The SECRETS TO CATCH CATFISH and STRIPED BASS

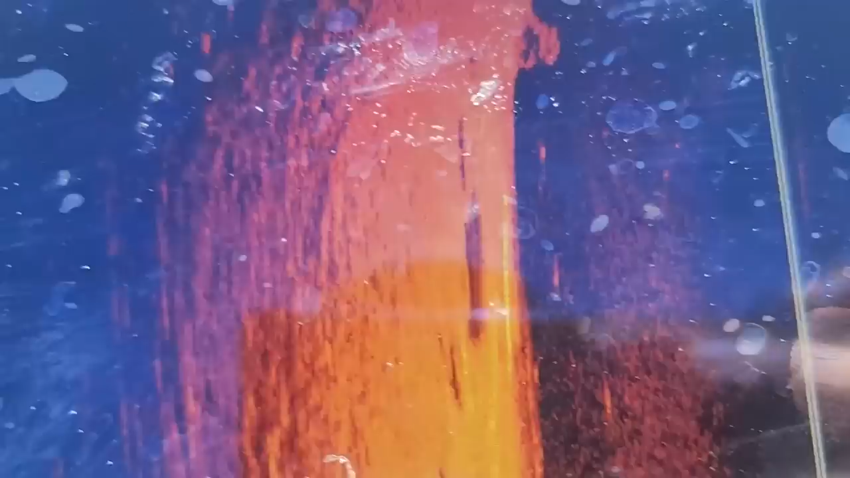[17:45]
That may actually be a rock pile, but that's kind of what we're looking for right there.
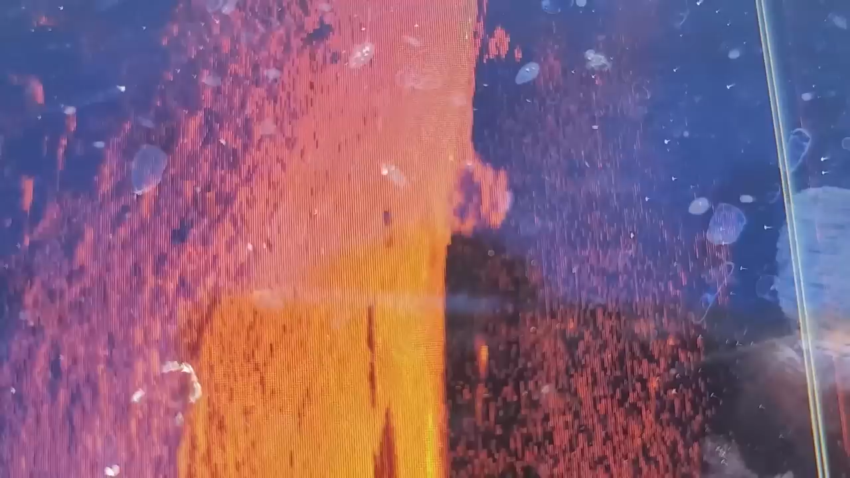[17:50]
It's a big giant, just something odd on the bottom.
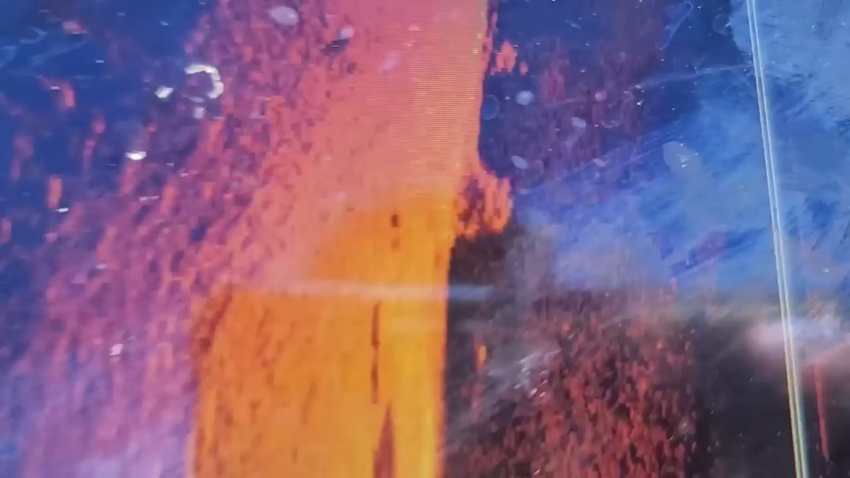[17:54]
And that looks like a paddlefish right, where is it? Right there. That's a paddlefish. There's that big rock pile right there.
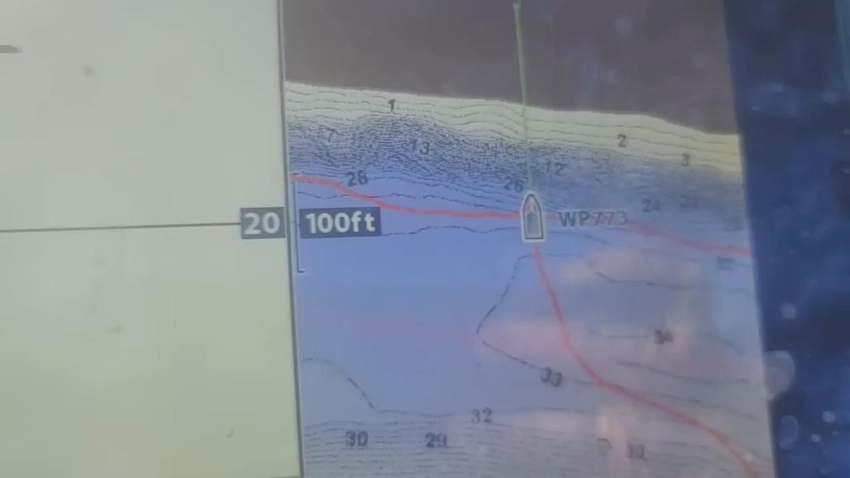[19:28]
And we're gonna come up above it.
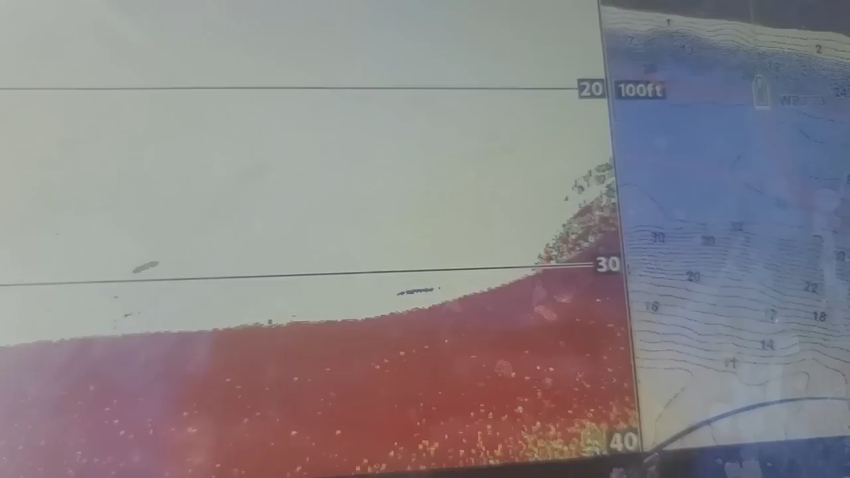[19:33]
Look, there it is coming in the field right now. We're gonna anchor up above it right here,
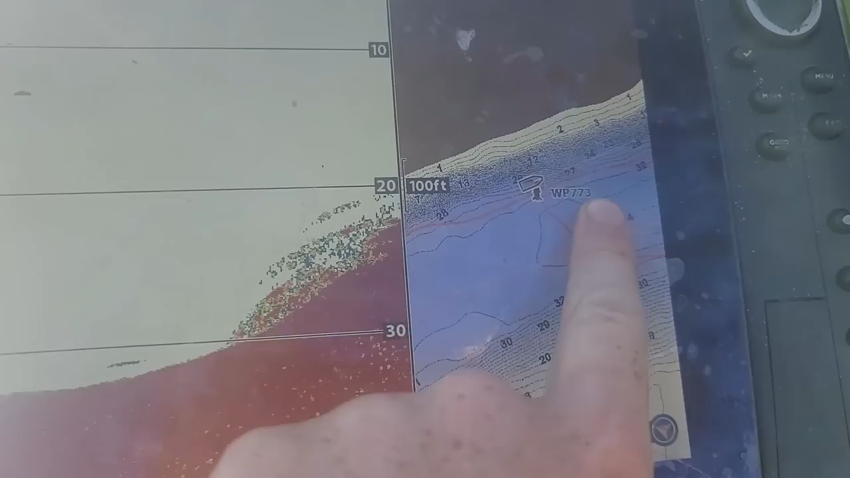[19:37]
like up there, and then we're gonna cast down to it.
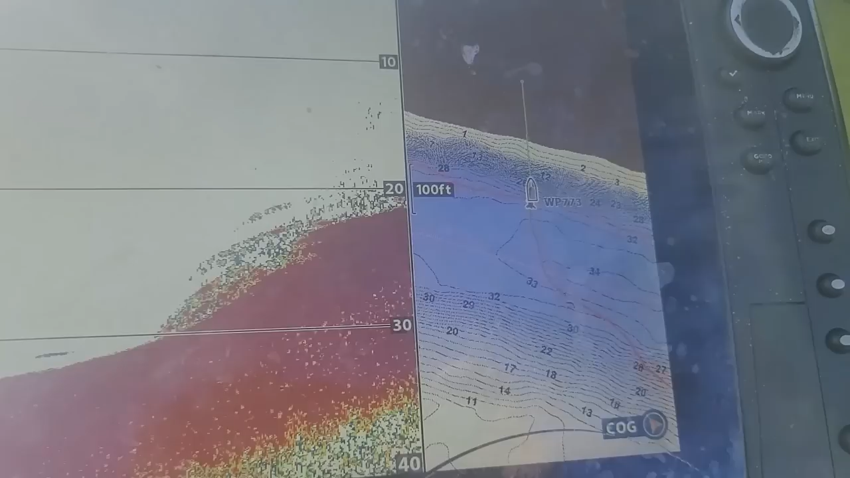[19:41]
Pretty simple. So we come up about 120 feet ahead of it. He's gonna throw this anchor.
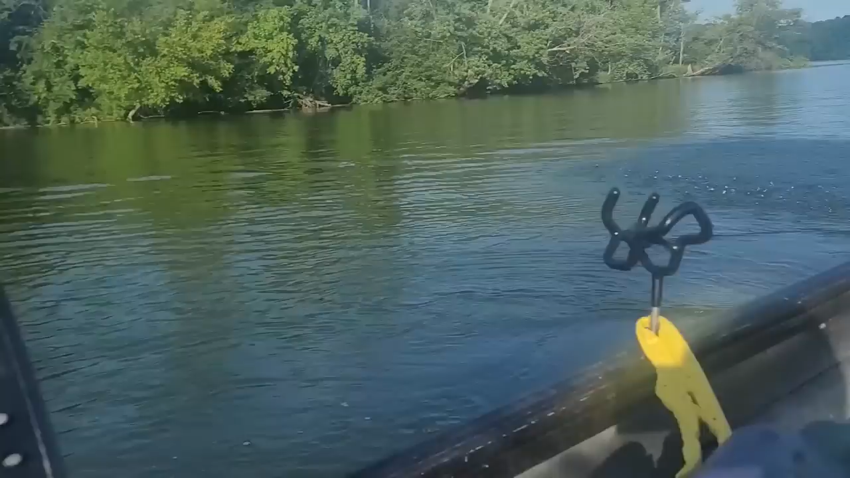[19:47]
It's gonna take it a little while to get to the bottom, and then we're gonna let out about 30, 40 feet of line after it hits the bottom.
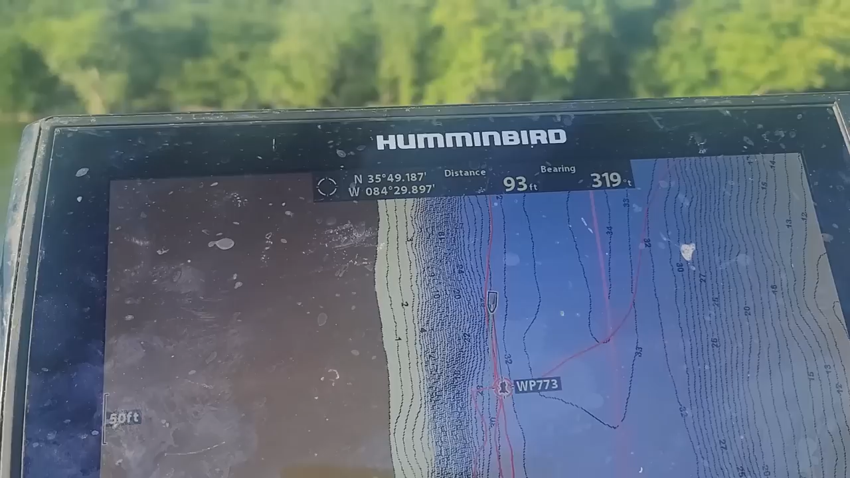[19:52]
so we're about 30, 40 feet in front of me.
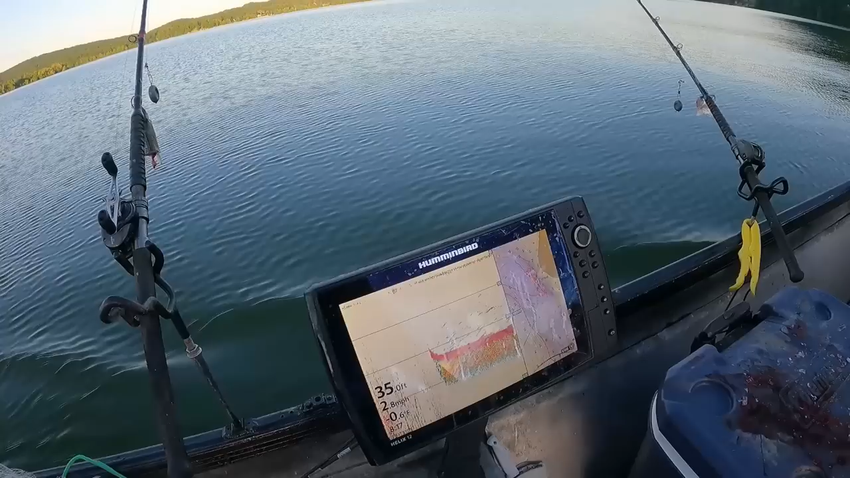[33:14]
I really hope there is, because this is some of the best stuff I marked. So fingers crossed. There's that tree. And as you can tell, this is all bait right in here. And these lighter marks with the shadows right here, these are all big fish. So this is a good sign. Getting that anchor down, baby, and we rolling back. I'm gonna slow us down. We're going mock Jesus backwards. Man, I hope there's current over here. Please be current.